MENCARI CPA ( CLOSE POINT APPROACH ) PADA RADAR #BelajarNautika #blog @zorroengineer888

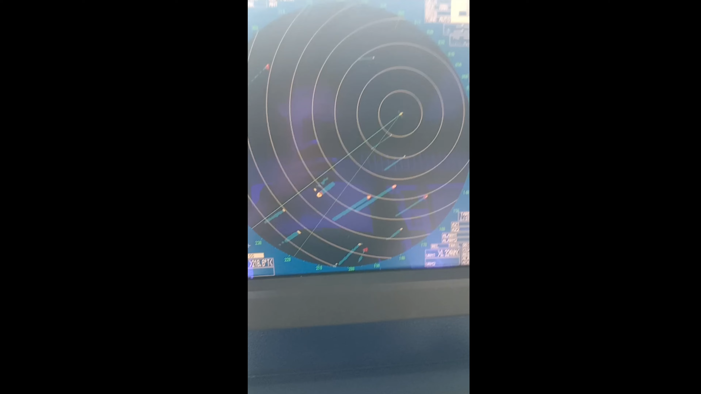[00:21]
Sampai ini juga baru acara penggunaan radar mungkin ya kosmos kos udah tahu toh cuman saya
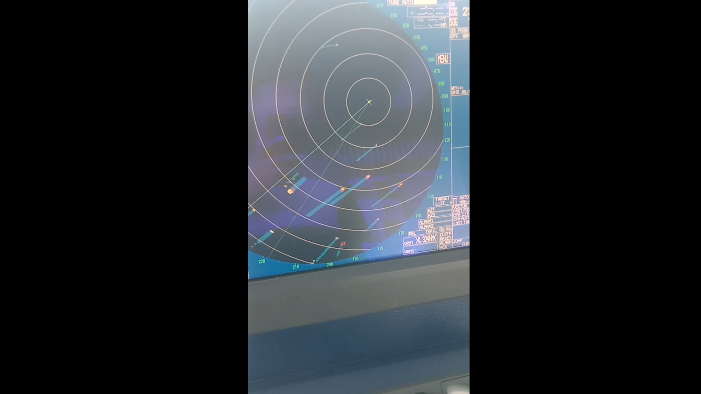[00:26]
ingatkan aku lagi karena lama lagi berni kapal kalau misalnya kau mau cari cpa-nya satu kapal Hai ini kan gampang tinggal pencet pencet muncul kan
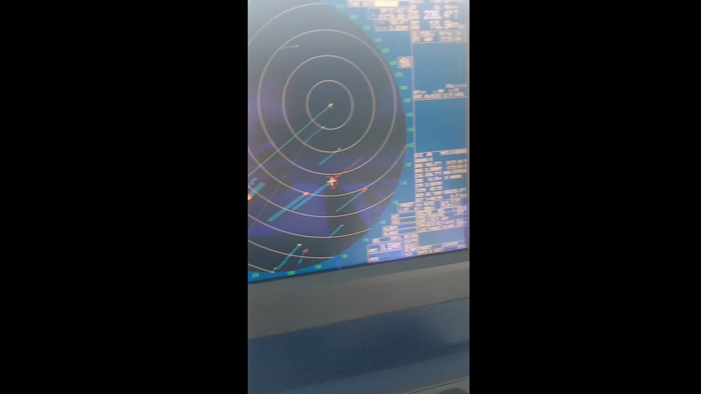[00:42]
gampang tapi kalau misalnya dia begini ini target tingkatnya tetapnya
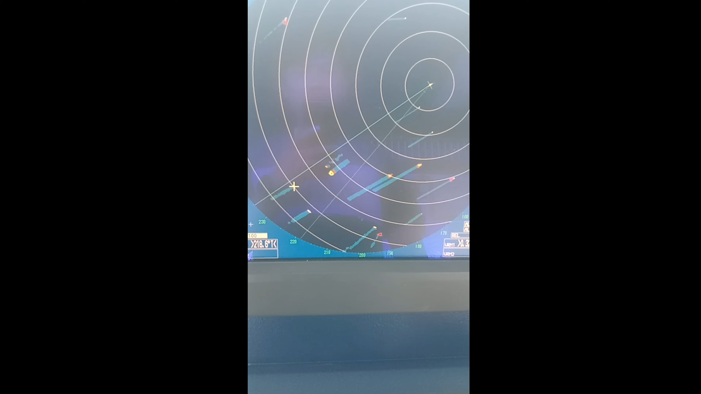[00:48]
yes berarti korus tunggu tunggu ya agak ada beberapa menit
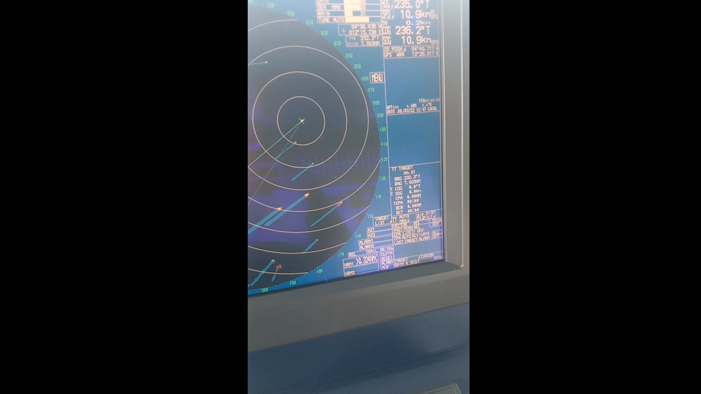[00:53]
agak lama lah lumayan ada caranya supaya cepat caranya itu
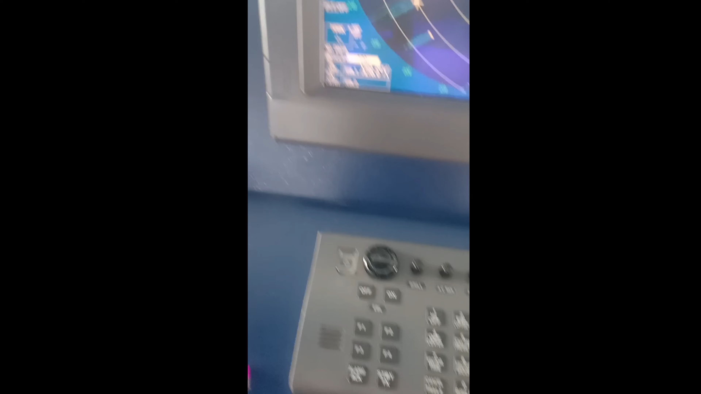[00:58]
aktifkan dulu EBL gini
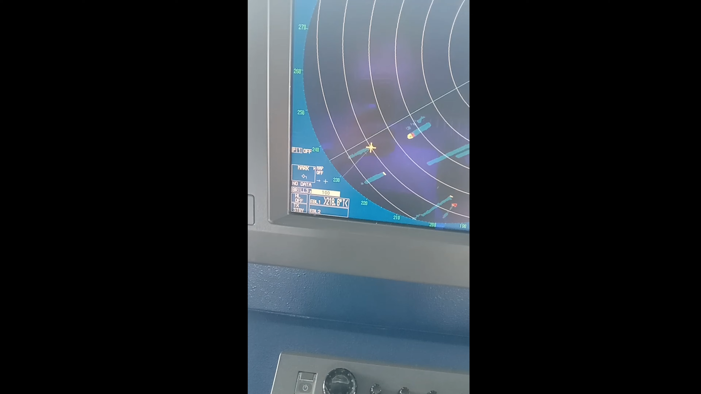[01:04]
kita alahkan kita alahkan ke sini tetap-tetap kita ini set
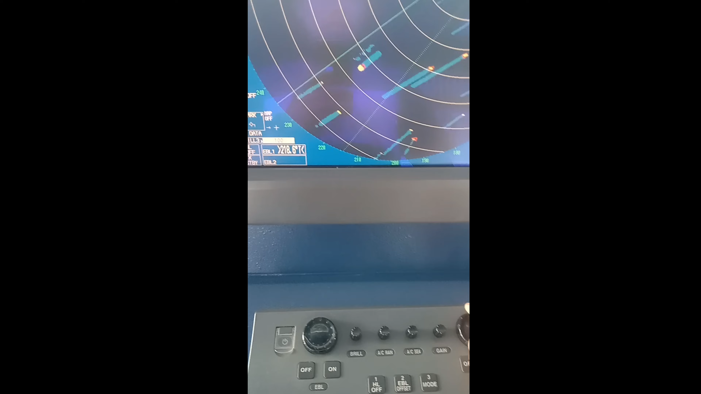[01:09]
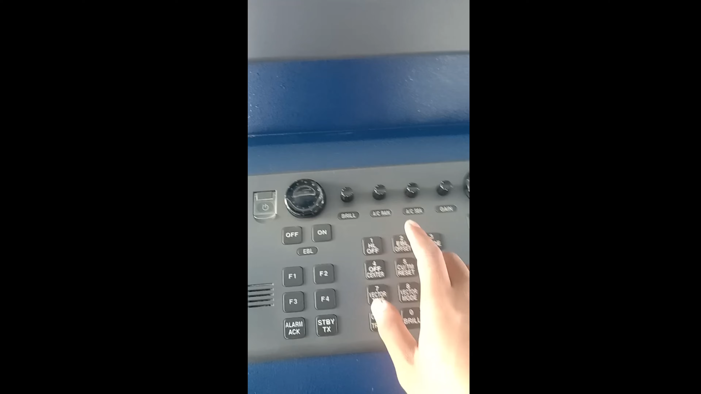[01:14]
ini pencetlah EBL offset untuk menggerakkan sejajarkan ini EBLnya dengan ini usahakan EBL sejajar dengan tracknya dia dan itu tracknya tuh track relatif bukan true ya track relatifnya dia sejajarkan dengan
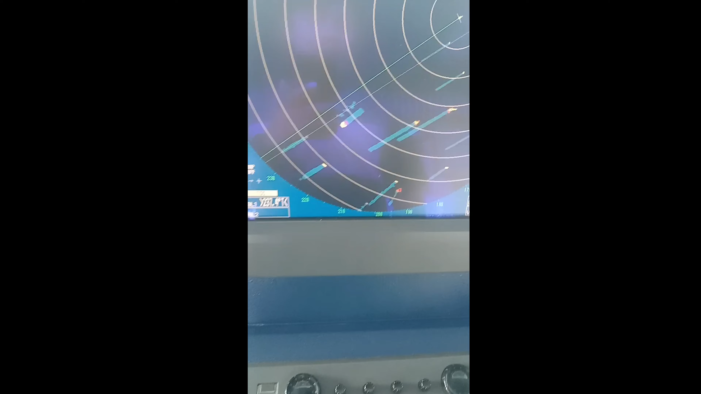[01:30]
kita punya EBL baru aktifkan VRM nya nah aset nih sampenya bersinggungan ini kita punya VRM dengan garis yang EBL offset kita buat tadi
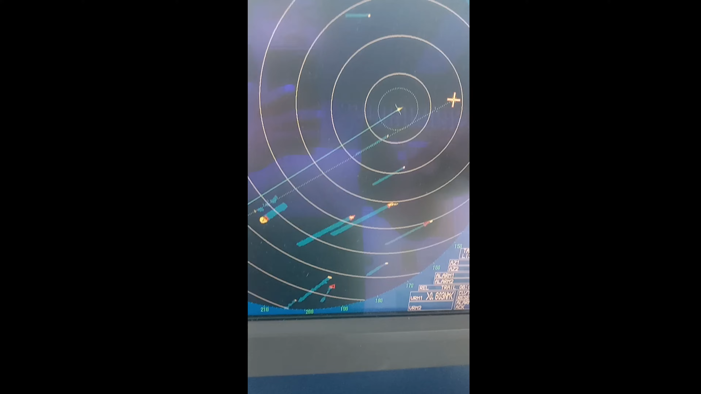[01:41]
boleh lihat berapa jaraknya 6 berarti si peta nanti sama dia itu 6 kabel gitu itu tidak mungkin tidak direkomendasikan tapi untuk cari cara cepatnya seperti itu